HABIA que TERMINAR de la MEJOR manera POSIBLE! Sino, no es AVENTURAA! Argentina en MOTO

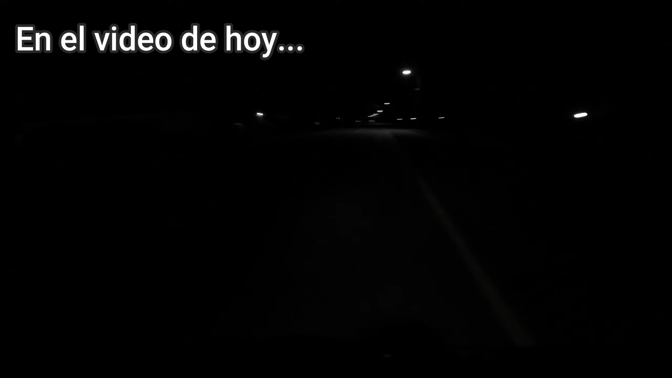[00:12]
Y la luz de mi moto es muy, muy mala, muy mala. ¿Qué onda, gente? ¿Cómo andan? ¿Todo bien? Bueno, si es así, me alegro por ustedes.
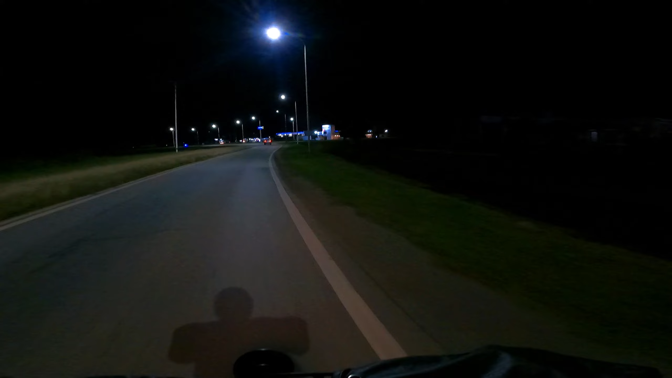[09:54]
Acá sobre la ruta, bueno, están haciendo un gasoducto y están todos hospedados en el hotel. así que no hay lugar. Pasando Río Cuarto se me hizo de noche y la luz de mi moto es muy mala. Tuve la suerte que una persona fue un tramo atrás mío con la luz alta,
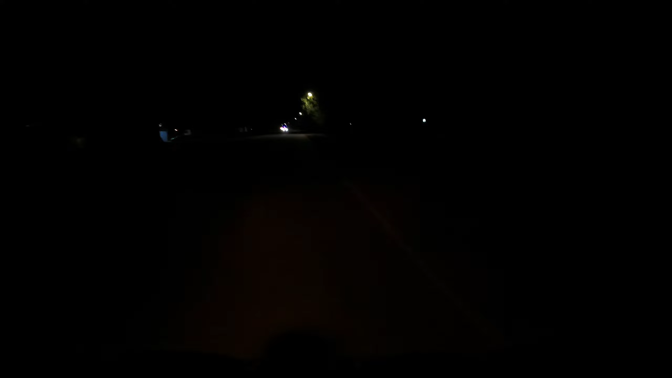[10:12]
creo, me fue alumbrando el camino con la luz del auto y pude manejar un poco más tranquilo unos cuantos kilómetros. Estoy entrando al pueblo de La Carlota a ver si consigo algún hospedaje.
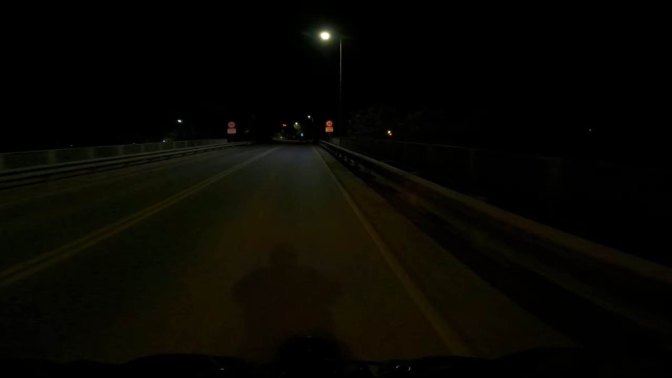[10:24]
Lo último que me imaginé es que fuera de temporada no iban a tener el lugar y me arriesgué a venir hasta acá.
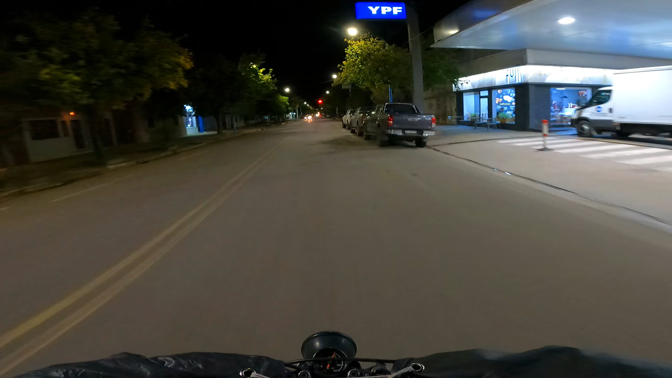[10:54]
Viajando de noche, gracias a Dios estaba esa persona que les contaba,
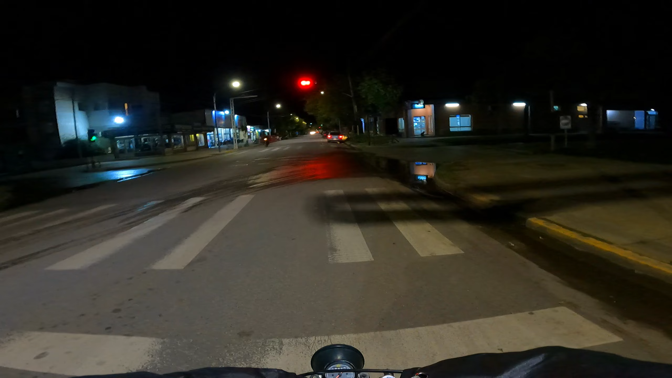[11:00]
que fue un tramo atrás mío y me fue alumbrando con, no creo que era la luz alta de su auto. La verdad que, wow, se re agradece eso. Ojalá en algún momento de casualidad vea este video,